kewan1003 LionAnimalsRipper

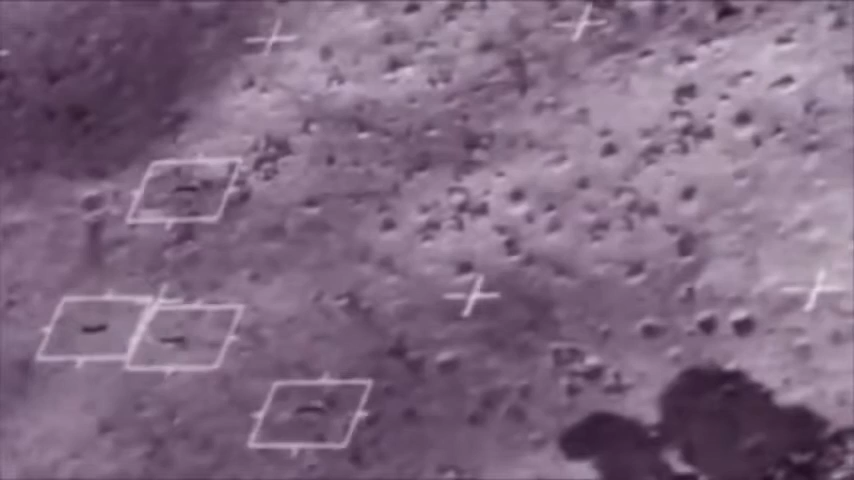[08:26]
Hunting in a pack makes them twice as likely to succeed.
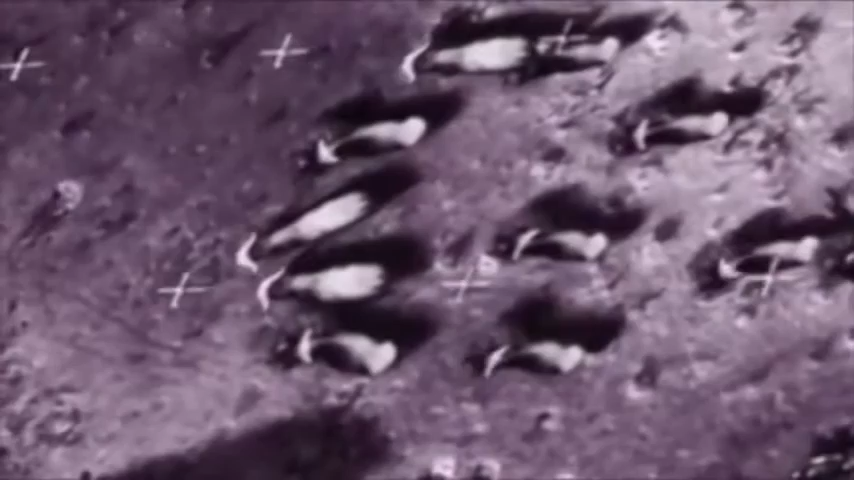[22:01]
Unlike other animals, they won't immediately scatter when threatened, but work together to fight back.
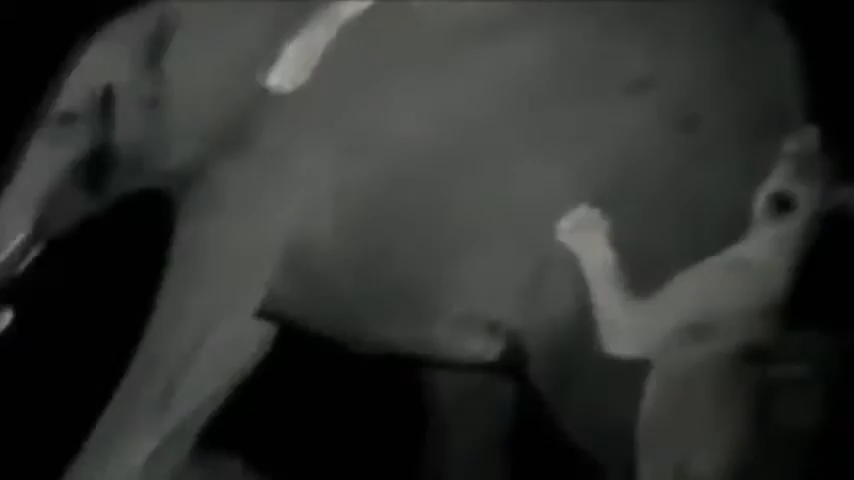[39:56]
Targeting the hind legs, they bite and claw at the elephant's hamstrings.